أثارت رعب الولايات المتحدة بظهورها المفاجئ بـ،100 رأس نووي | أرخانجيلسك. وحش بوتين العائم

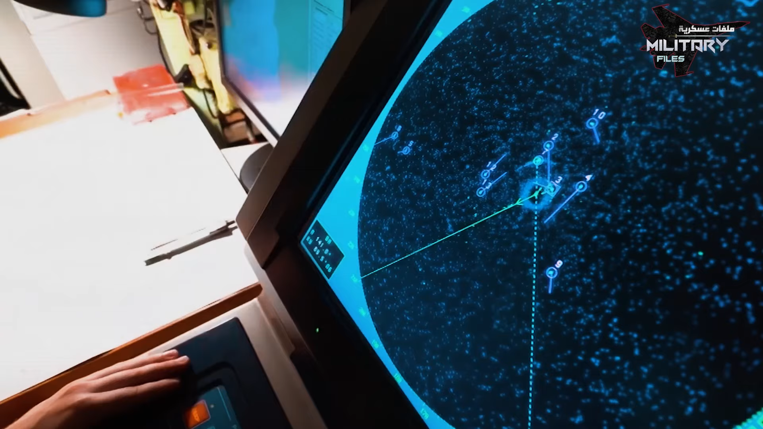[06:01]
وتحويلها الى معالج الاشارة لتقييمها ويمكن للسونار النشط
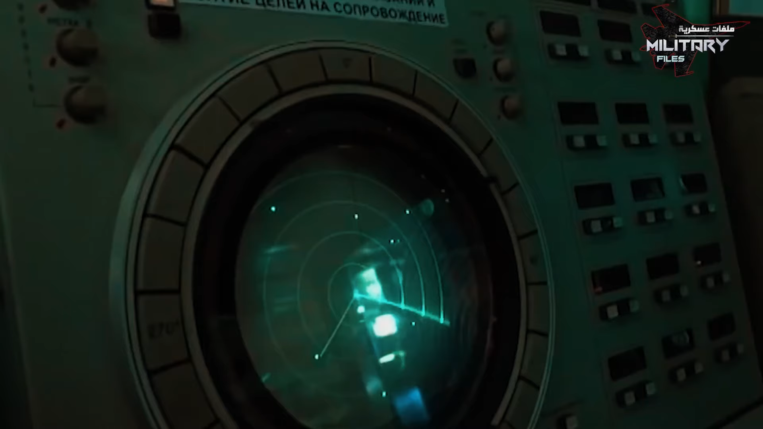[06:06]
تحديد خطوط الهدف المناسبة ويمكنه ايضا تحديد المسافة والاتجاه
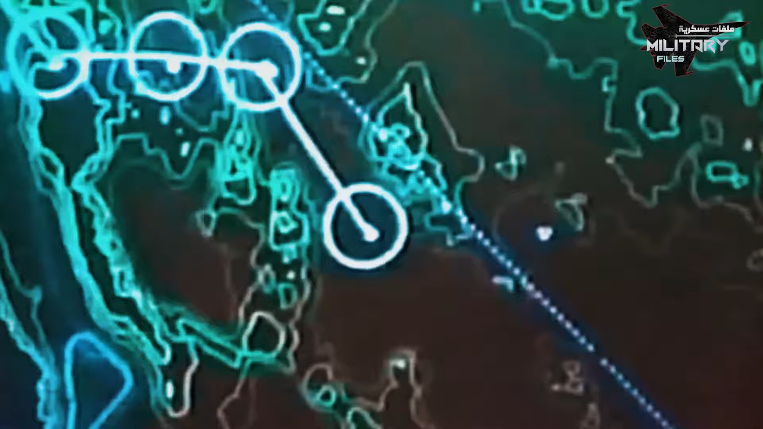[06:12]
والسرعة
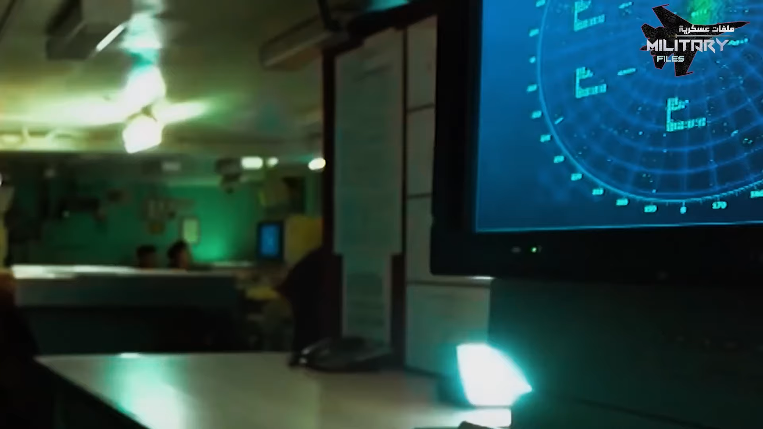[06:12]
عن طريق قياس الوقت المستغرق بين النبض والصدى ومع ذلك يكشف السونار ايضا عن وجود غواصات الرصد